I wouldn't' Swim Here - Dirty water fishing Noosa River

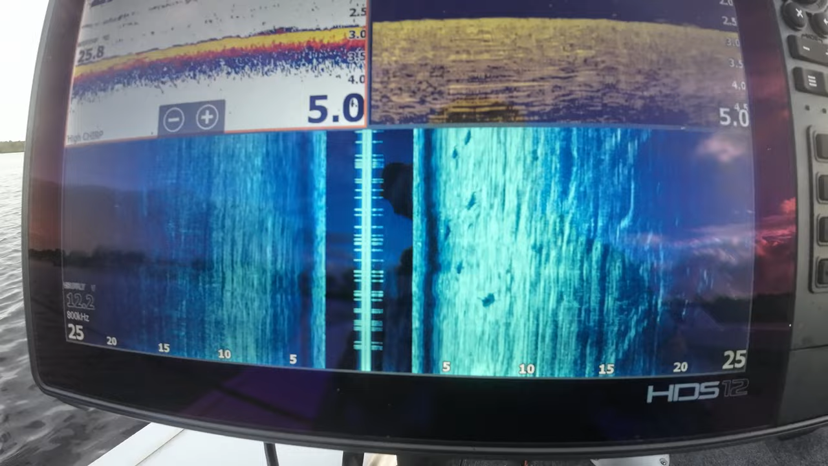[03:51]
One, two. Look. One, two, three, four, five, six sharks. After that jury.
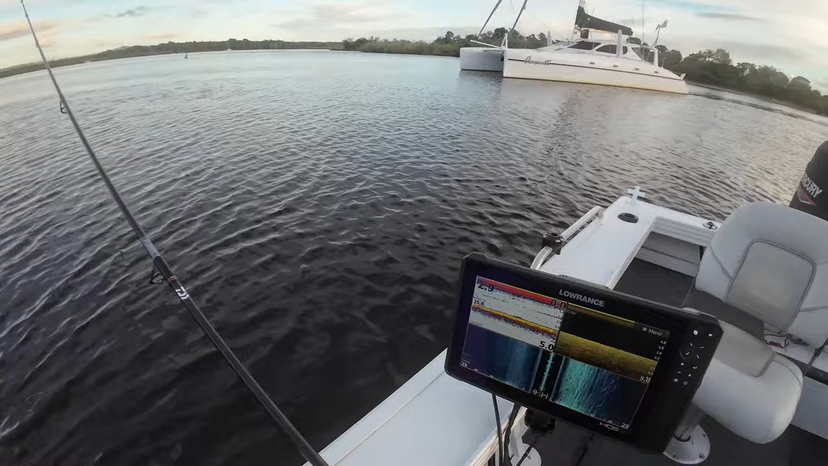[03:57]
Everyone that's swimming Noosa River. No.